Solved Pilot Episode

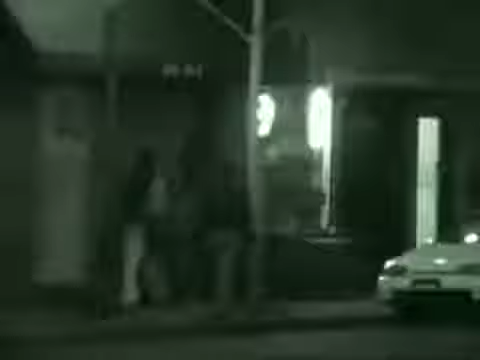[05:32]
Basically, target address is going to be a bar called the Watering Hole. This place is run by Mary.
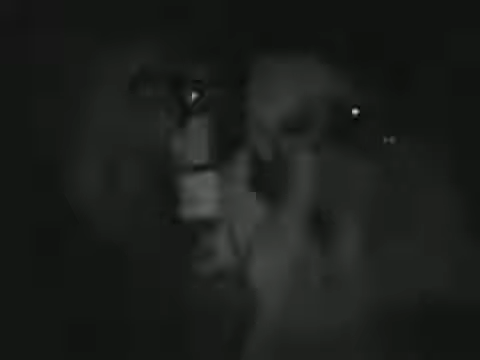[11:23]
No way to identify the faces from here. One of the problems is so many of these women look alike.
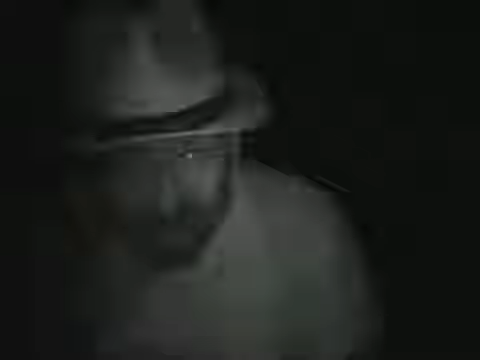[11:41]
Spring, it's so dark. Just play it. I can't see anything out here. Somebody asks, they seen her. They, oh, where is she? Describe her. Just engage in conversation. Work it hard. Okay. Work it fast. Don't stop and socialize. And I'm not here to make friends. Okay, we're here to find Lori and the kids. Hey, you guys, have you all seen a girl named Spring? No. Maybe if we get everyone to say it.
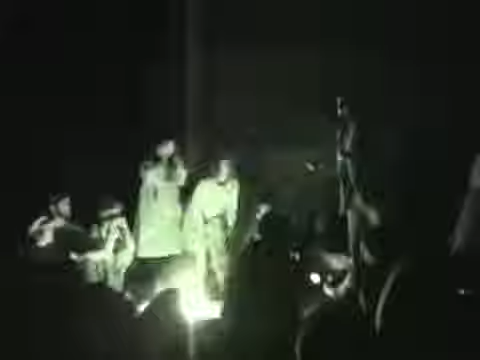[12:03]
Spring! Spring! Sat right in the middle of the circle the whole time. I didn't see anybody that even looks like her. I did all possible tattoos, everything. They're yelling her name.